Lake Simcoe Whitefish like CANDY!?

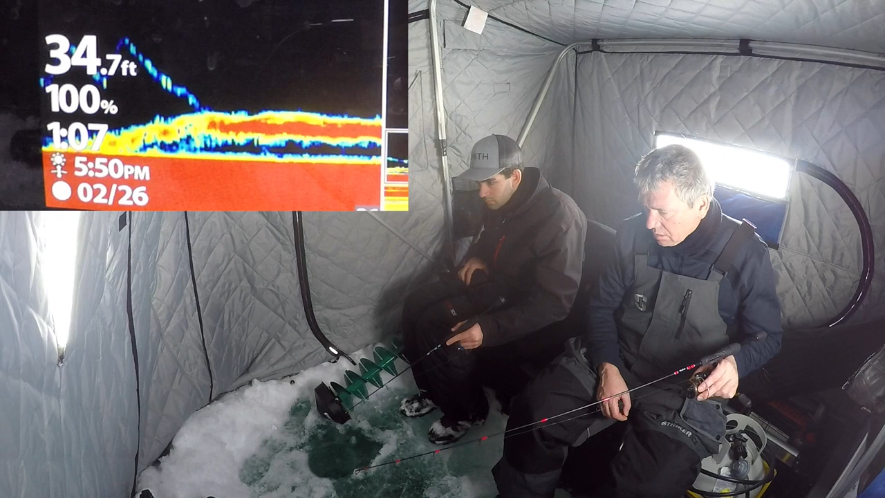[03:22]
On screen: depth 34.7 ft
Fish on the screen There it is on the candy guys
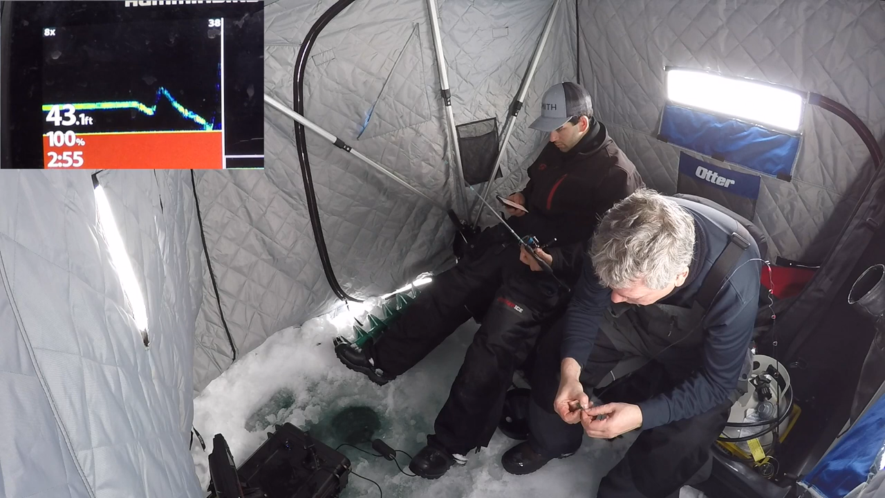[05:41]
On screen: depth 43.1 ft
There's a fish on me guys There it is number two That one came and hit pretty quick didn't look at it twice